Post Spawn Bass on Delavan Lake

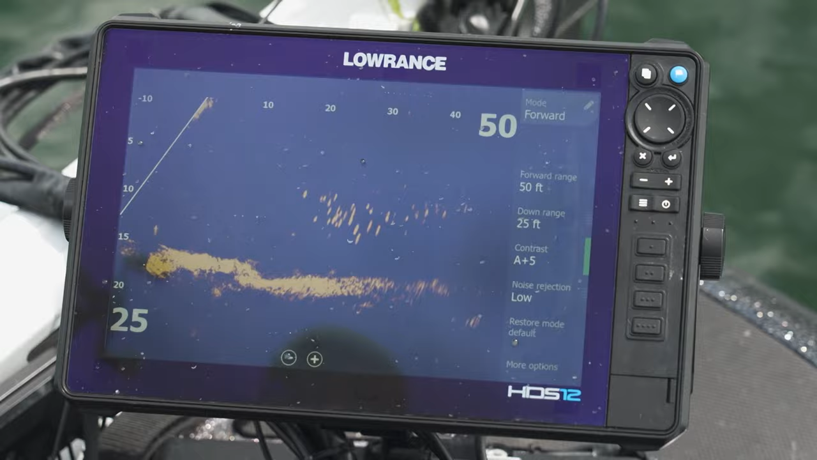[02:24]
There's a ton of bait and sure enough, hooked into a good one. So she bit right on the bottom. That's awesome. Great fish. 401, four, 401.
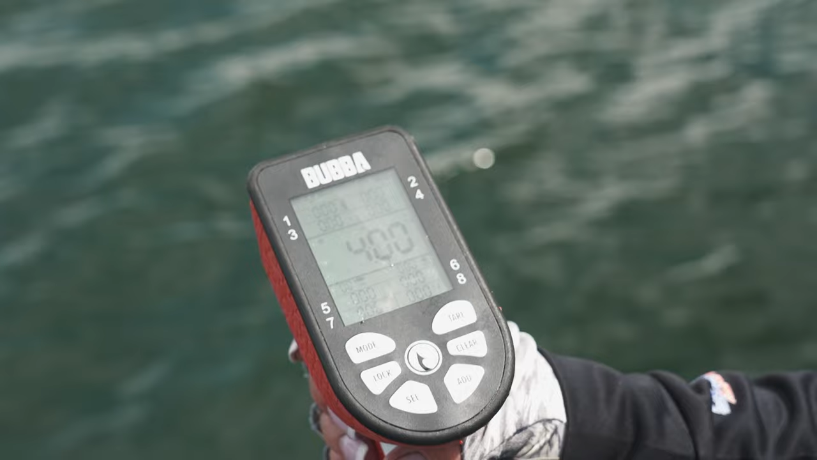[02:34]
So let's get this girl back in there and have her fight another day. There she goes.
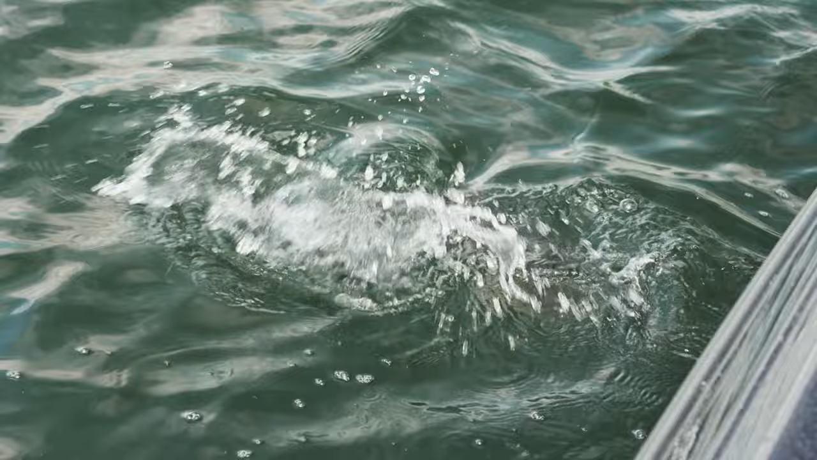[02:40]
These fish use the weed line as a highway. They're going to ambush bait on that weed line.
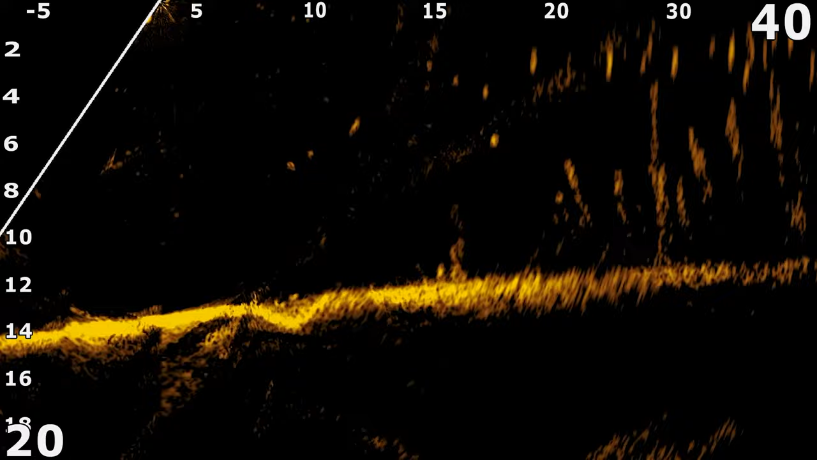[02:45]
They've been on beds so they've come off the beds. What they're going to do is they're going to go to that first ledge or first drop off which is exactly where the weed line stops because then when it drops off the sunlight can't get down there so you got that weed edge that's going to just stop.